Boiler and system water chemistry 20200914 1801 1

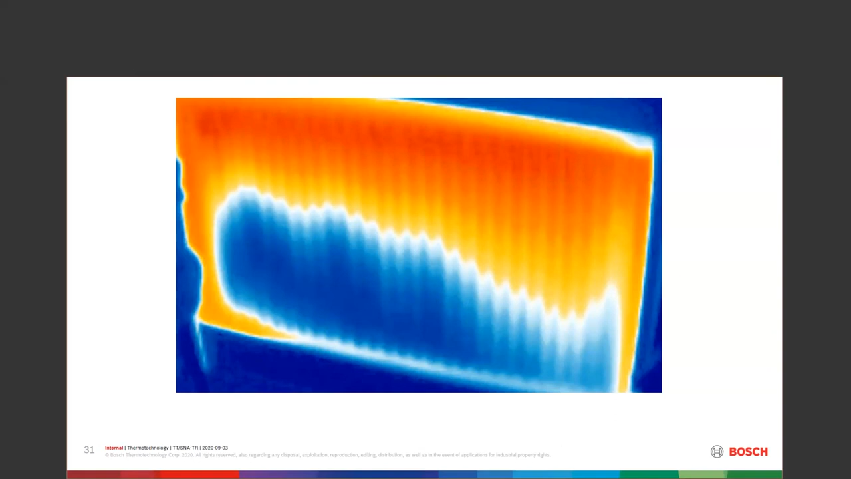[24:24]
heat somebody's house we're going to put a lot more energy into trying to heat that house and trying to get that efficiency out of that plugged up radiator so again we want to clean it um in our bosch in our green star stuff this is just one page of the boiler water